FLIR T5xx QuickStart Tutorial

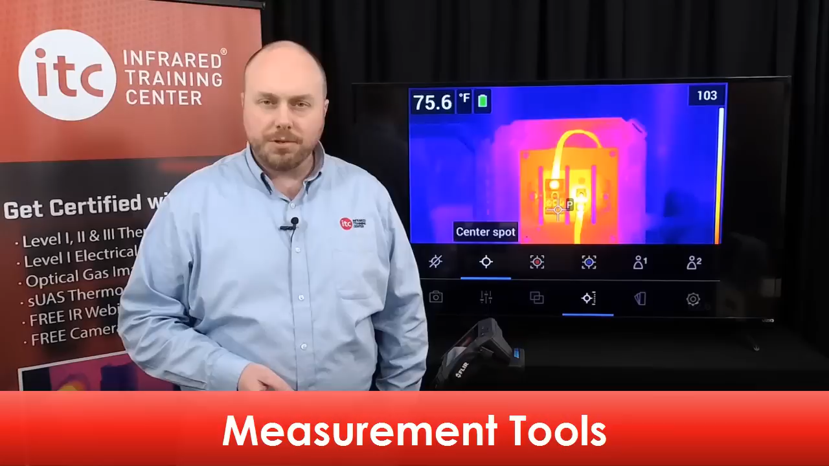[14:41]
On screen: spot 75.6°F
These include a center spot meter,
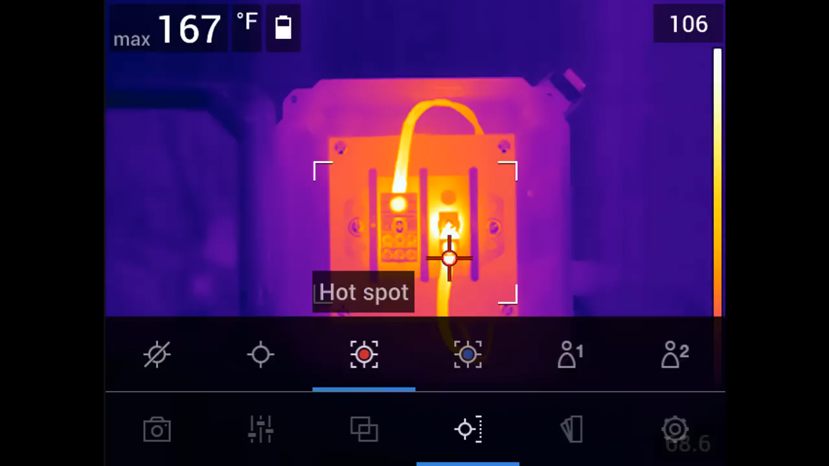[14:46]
On screen: max 167°F
a hot spot box which provides the maximum temperature inside the displayed box, a cold spot temperature box with the minimum temperature value,
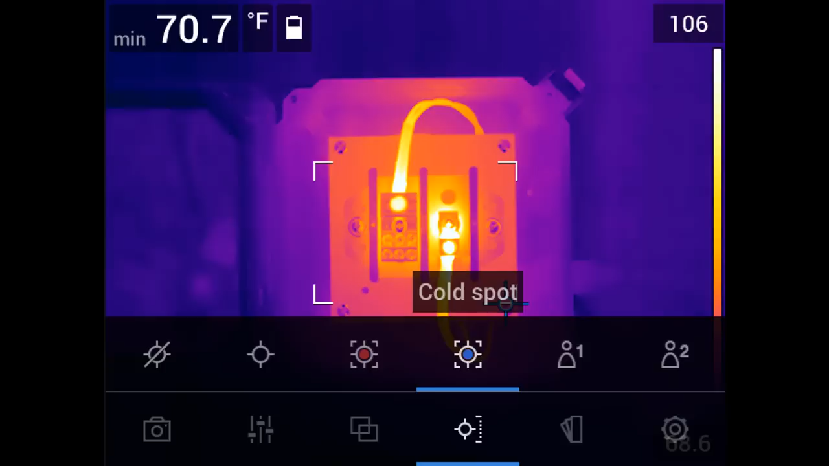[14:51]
On screen: min 70.7°F
and two user preset options. For now, let's select the center spot which displays the apparent temperature here in the upper left hand corner of the image. You can move the spot around the image by simply dragging it with your finger, same with the hot and cold spot area boxes.
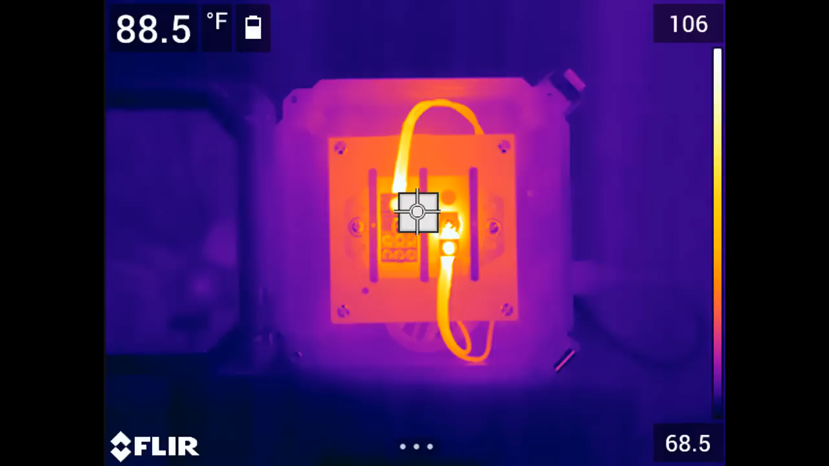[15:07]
On screen: spot 88.5°F
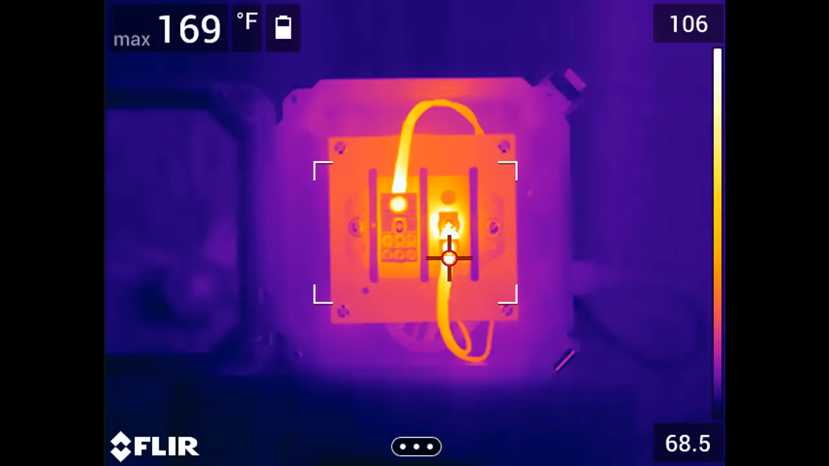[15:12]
On screen: max 169°F
You can also adjust the size and location of the box by dragging the corners outward or by touching the center of the box and moving it around the screen to different regions of the image.
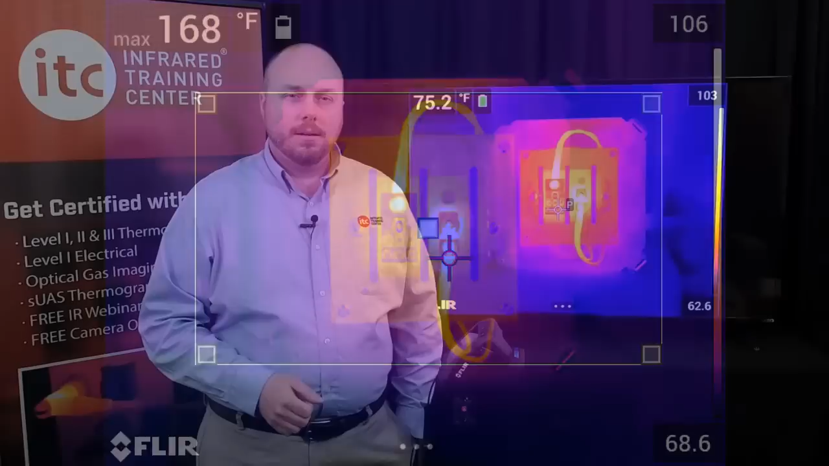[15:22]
On screen: spot 75.2°F, max 168°F
All of these tools are also available in the reporting software and can be modified in a saved image. Now, if you're using a measurement tool, you need to also adjust the temperature measurement parameters.
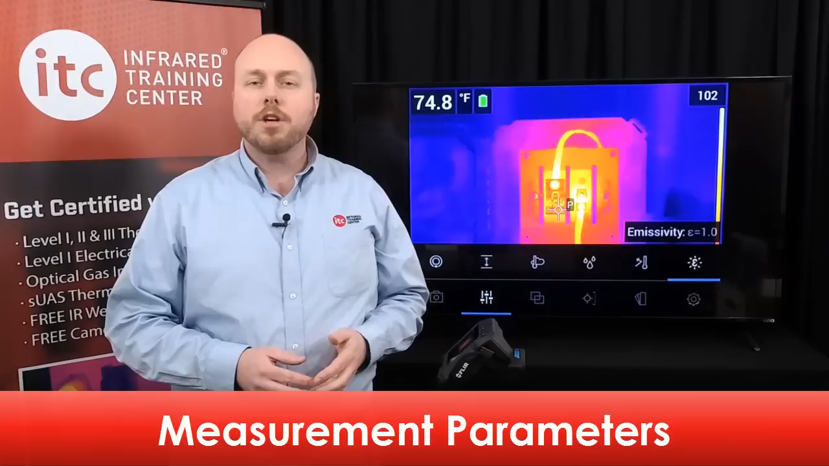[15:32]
On screen: spot 74.8°F
To access these, select the measurement parameters icon from the main menu.
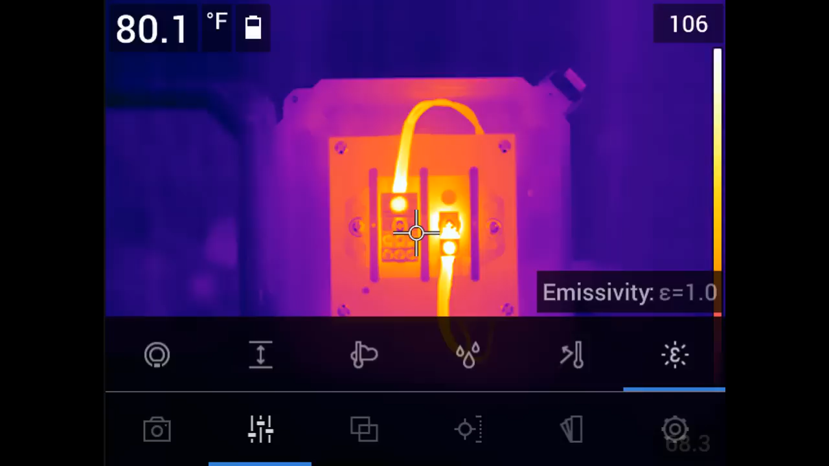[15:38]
On screen: spot 80.1°F
Here you'll find the values for emissivity, reflected temperature,
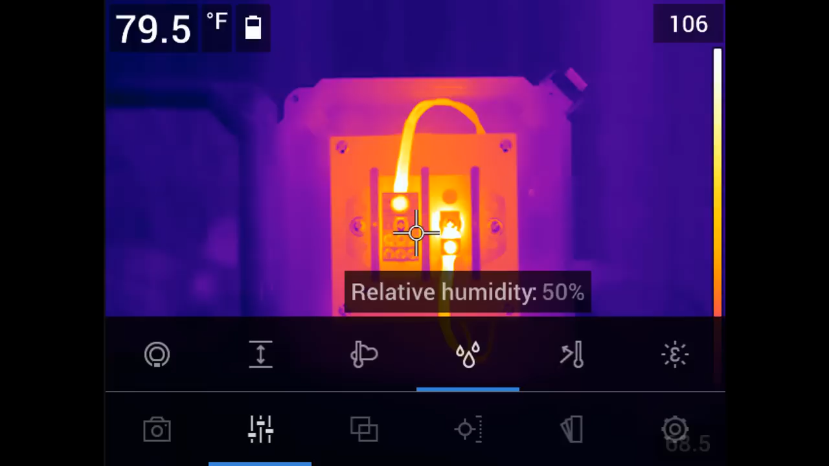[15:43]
On screen: spot 79.5°F
relative humidity, air temperature, and atmospheric distance. Now, all five of these parameters must be set correctly for accurate temperature measurements.
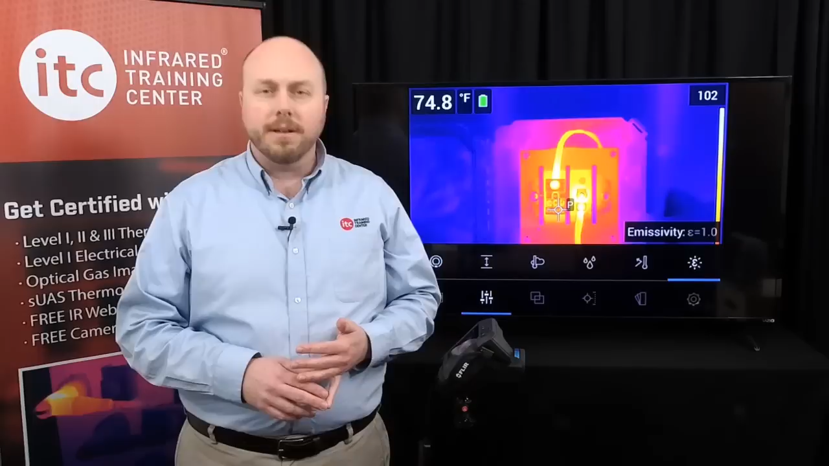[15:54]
On screen: spot 74.8°F
As such, you should know what numbers to put in, and doing so requires a level 1 IR certification training at a minimum.
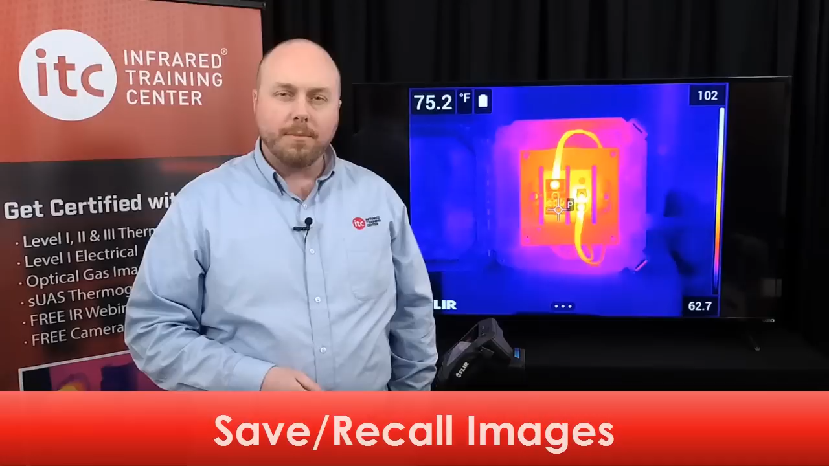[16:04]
On screen: spot 75.2°F
To save an image with this series of camera, press the save button, located here beneath the autofocus, on the front of the imager. A good tip to remember, try to remain as still as possible while doing so, as any abrupt or excessive movement during saving may blur the thermal or digital photos,
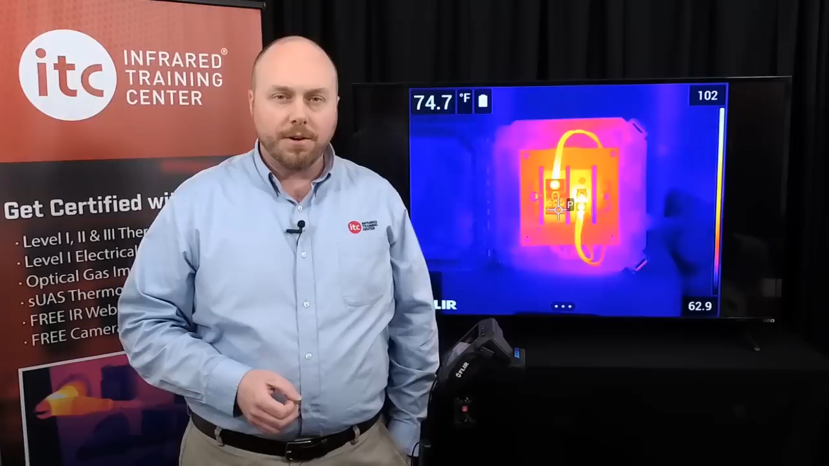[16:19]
On screen: spot 74.7°F
as they are captured at the same time when pressing this button.
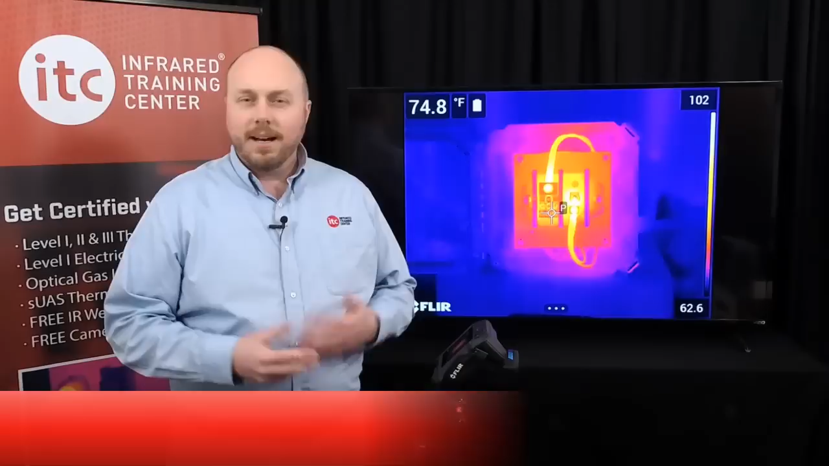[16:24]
On screen: spot 74.8°F
Occasionally, you'll notice that the live image freezes for a moment. A clicking sound can also be heard during this brief interruption, and the word calibrating here will pop up at the top of the screen. This is normal, and it's called the non-uniformity correction. Thermal energy from the surrounding environment, or that that's generated inside the camera, can affect the stability of the detector array. This can then impact the integrity of the temperature data displayed on the image, causing areas within the field of view to appear to be artificially warmer or cooler.